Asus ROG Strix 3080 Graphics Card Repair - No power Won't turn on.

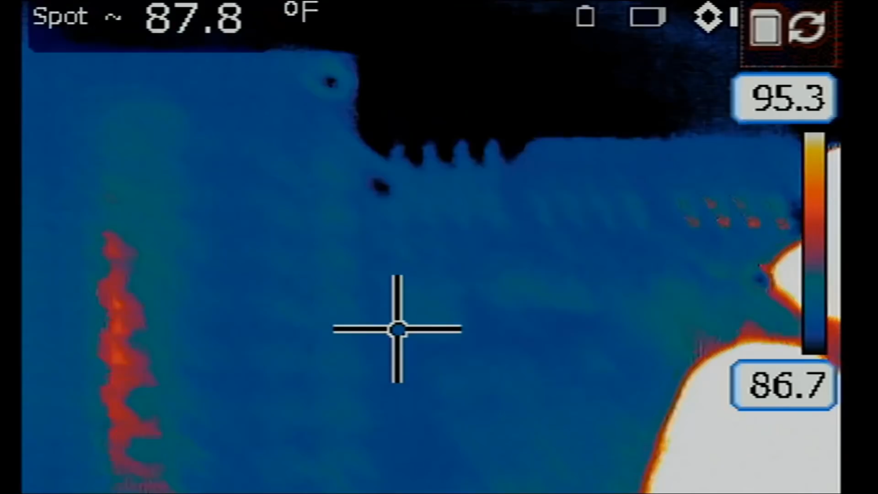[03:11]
On screen: spot 87.8°F
You see we have one coil, two and three. One, two, three. So we're going to inject voltage here at the third one. And when we do inject voltage, what do we see? I see 2.3 amps being drawn. But nothing obvious on the board. Let me bump up voltage to 1.4. And see if anything changes.
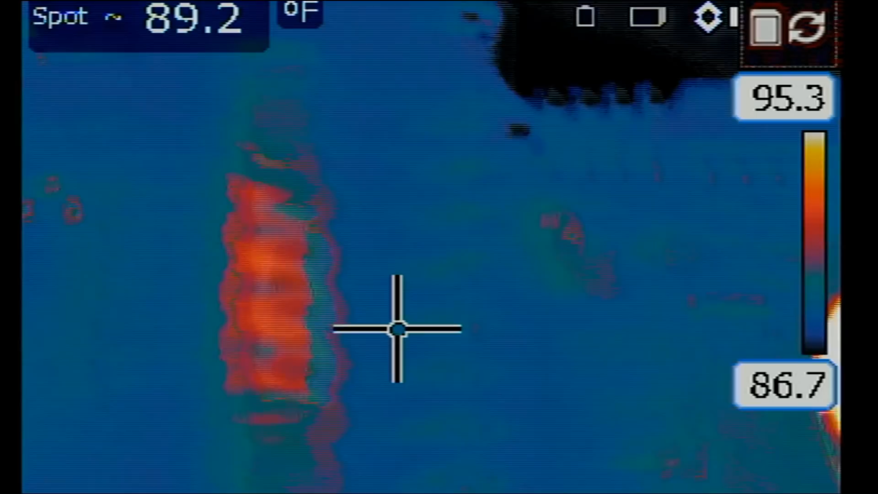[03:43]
On screen: spot 89.2°F
Oh, I see it. Watch this. 1, 2, 3. And what do you see? Right here. I see a heat spot right over here. Let's do it one more time. 1, 2, and 3.
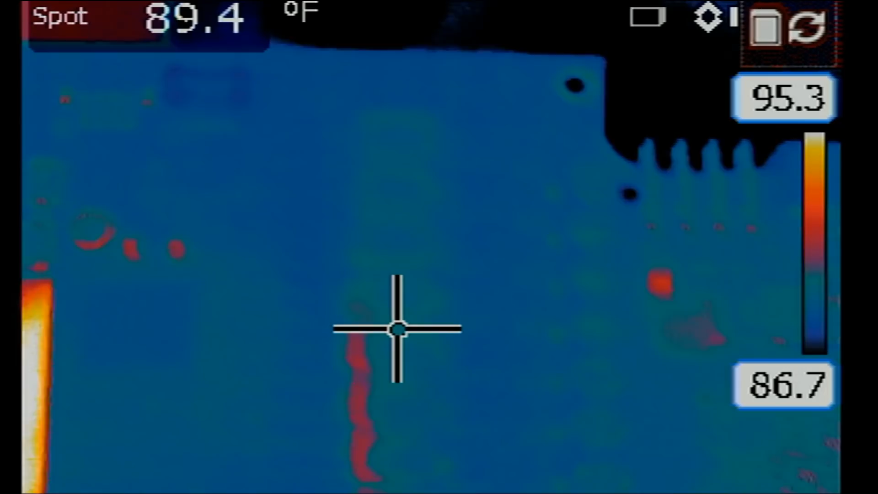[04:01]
On screen: spot 89.4°F
Right there. I see a heat spot right
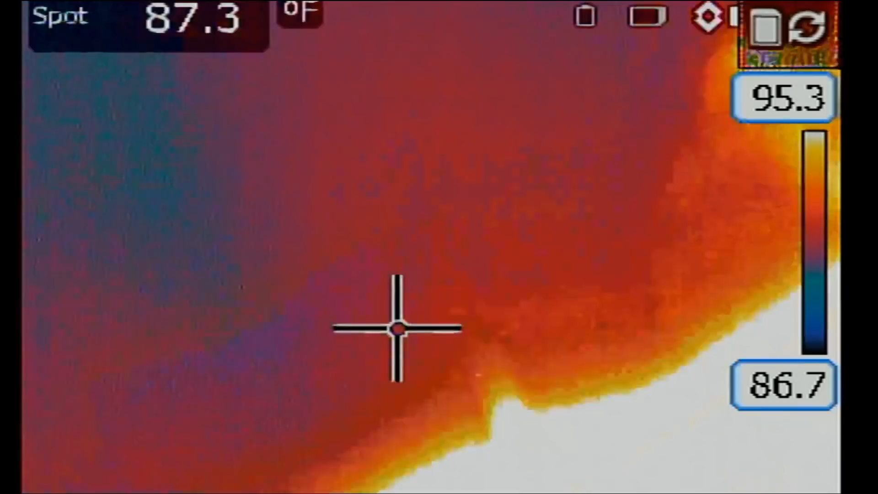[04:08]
On screen: spot 87.3°F
at where the current sense resistors are.
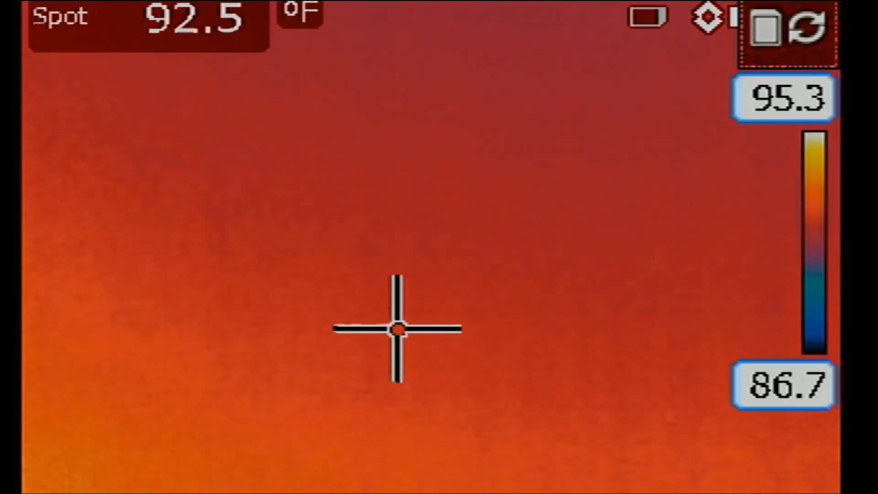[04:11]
On screen: spot 92.5°F
A current sense resistor usually does not cause a heat spot. But let's see what's going on in this area. I see 2 current sense resistors.
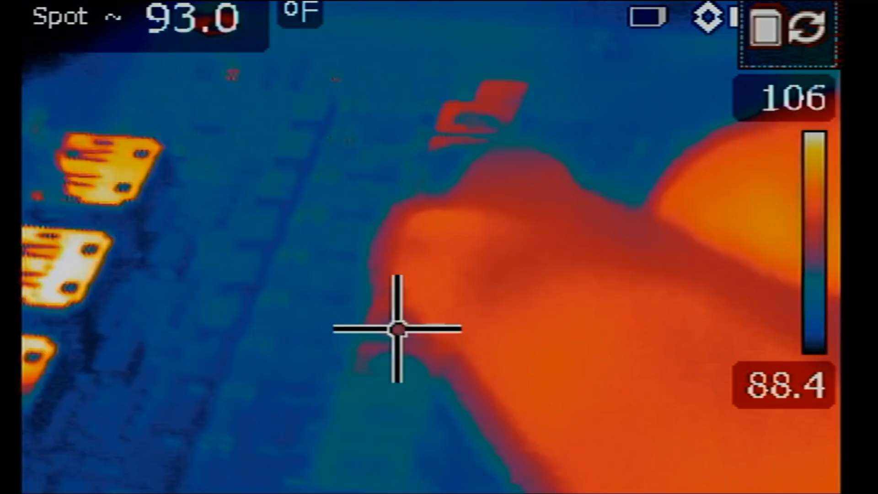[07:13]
On screen: spot 93.0°F
Watch this area. Okay. One, two, and three. Look at this. Look at this. I see it. Right now I'm injecting voltage at the coil. Which is on the right.
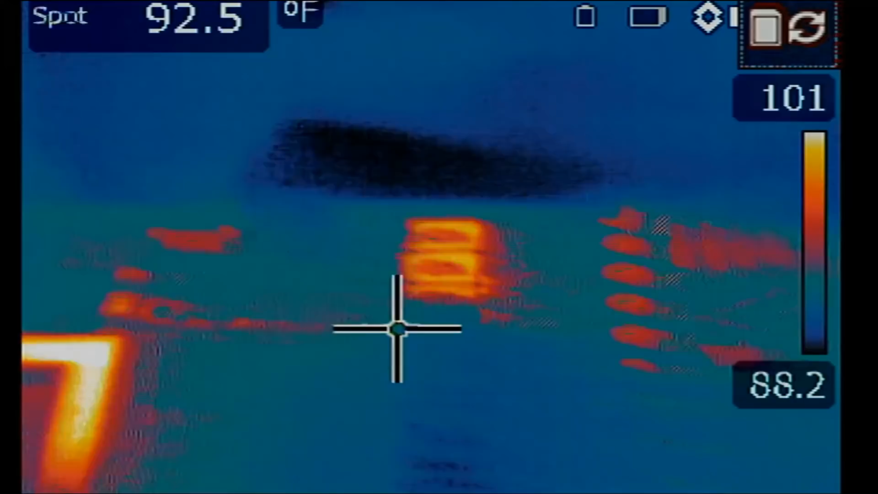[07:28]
On screen: spot 92.5°F
And we do have MOSFETs on the right side. Right here. But we also have MOSFETs on the left side.
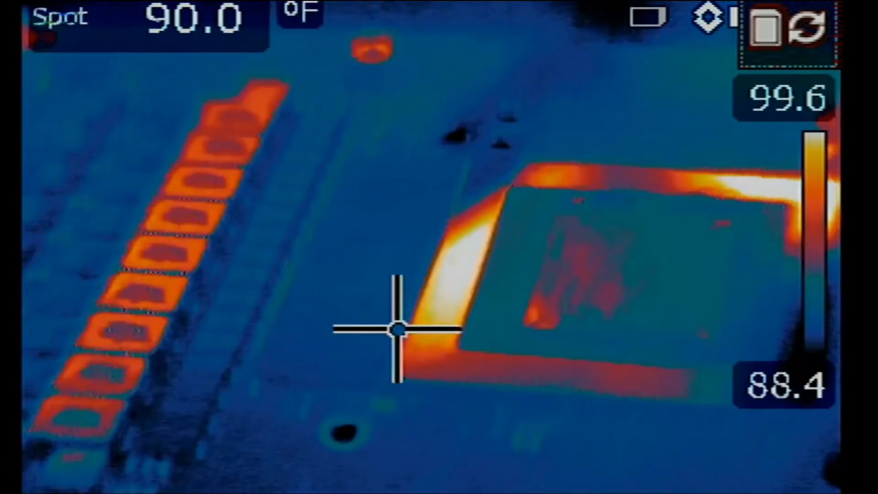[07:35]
On screen: spot 90.0°F
And right now if we inject voltage at the shorted coil. Like now.
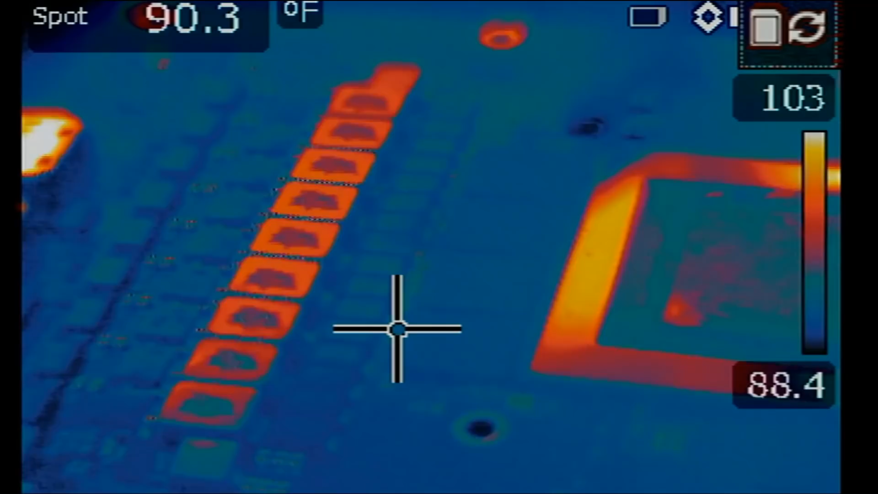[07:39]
On screen: spot 90.3°F
One, two, three. Look at what's happening on the left side. You see that tiny heat spot? Somewhere right over here.
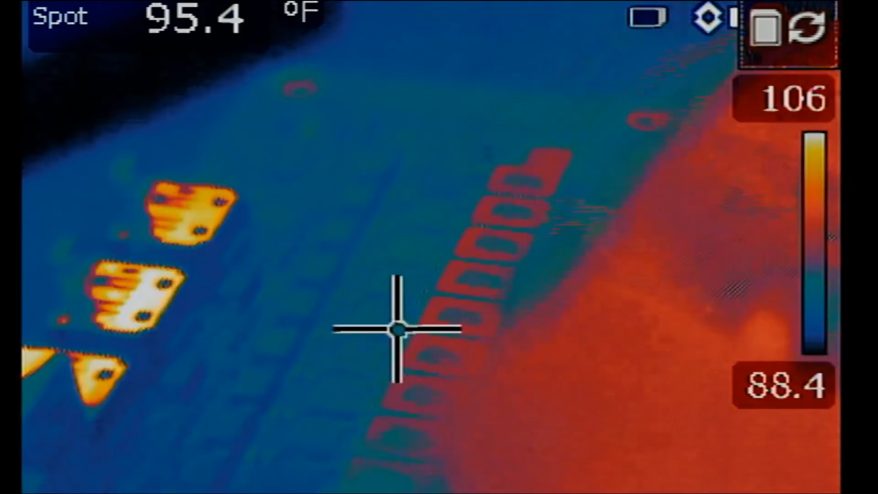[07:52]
On screen: spot 95.4°F
Okay. Watch. One, two, and three. See it? All right.
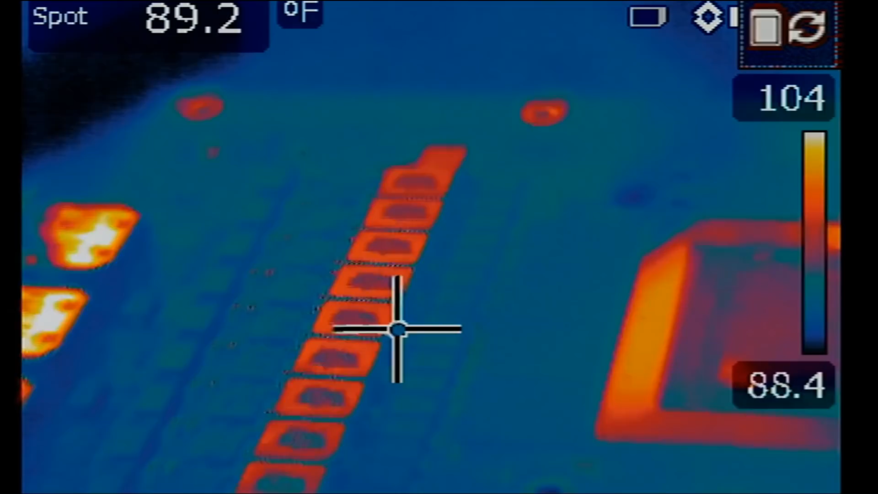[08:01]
On screen: spot 89.2°F
We got it.
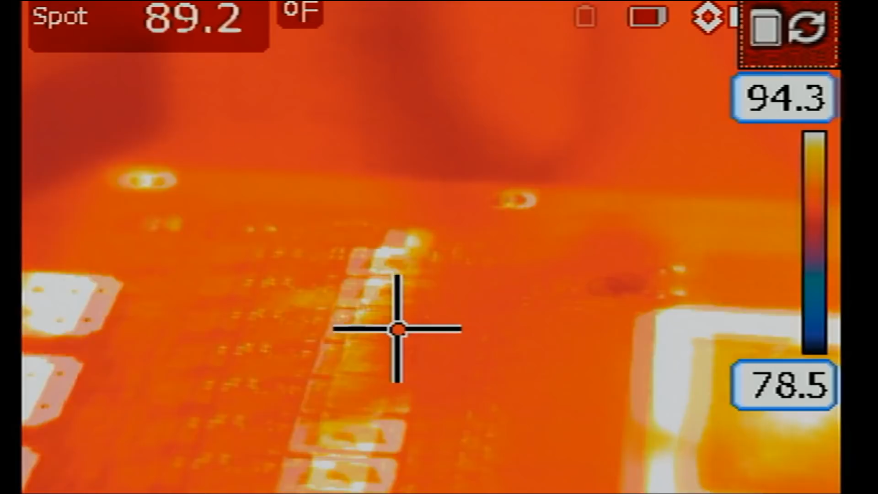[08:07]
On screen: spot 89.2°F
Got it. Got it. Right over here.
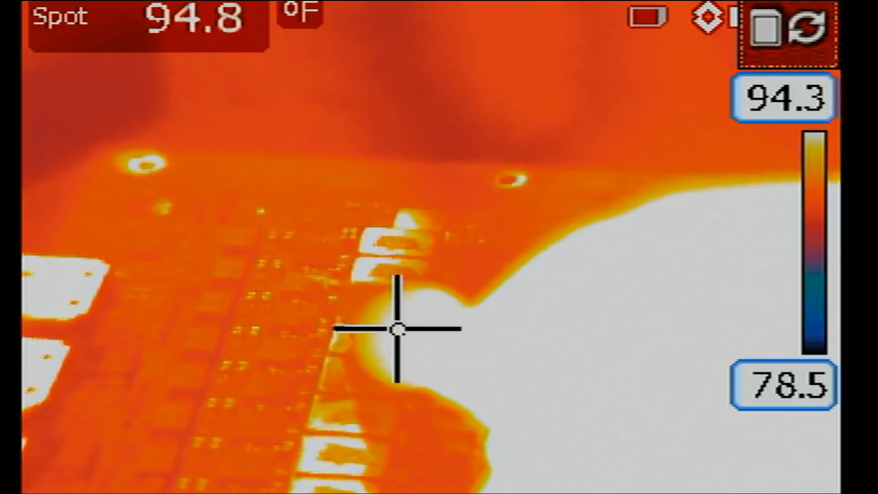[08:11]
On screen: spot 94.8°F
It's this guy right here. All right. So the thermal camera is pointing to this MOSFET right here.